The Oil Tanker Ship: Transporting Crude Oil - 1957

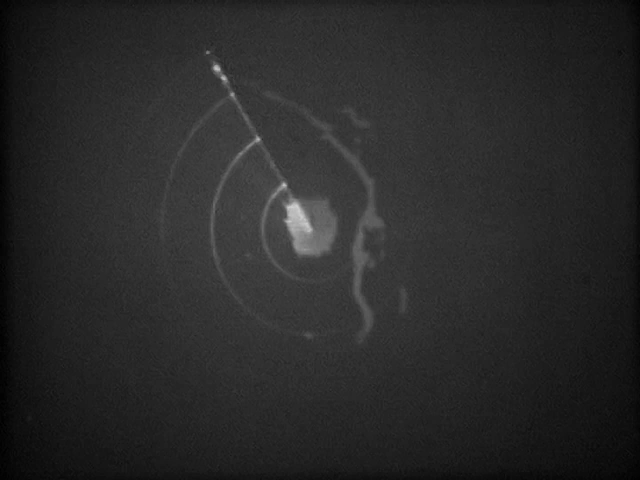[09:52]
Here, the radar shows land directly ahead and to the right or starboard side.
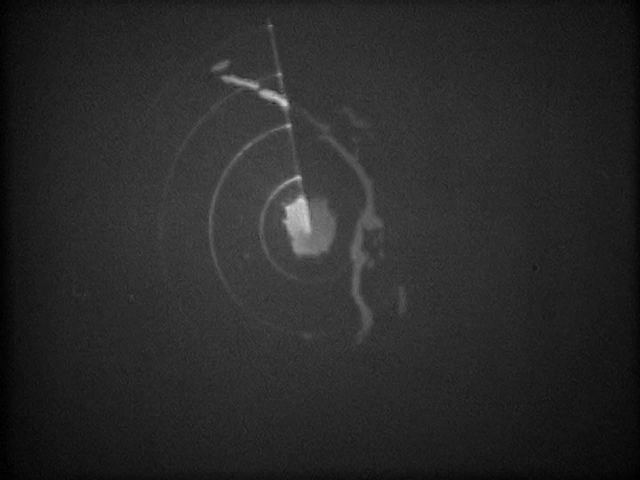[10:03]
And an object that appears to be another ship is directly behind.